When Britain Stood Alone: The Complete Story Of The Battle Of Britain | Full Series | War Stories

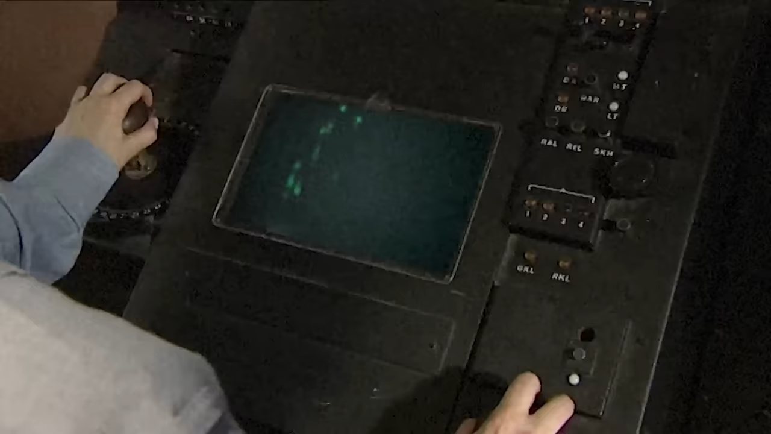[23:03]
It was very exciting to watch a raid beginning to build up. 90 miles, 80 miles away, a few little echoes would appear on the screen.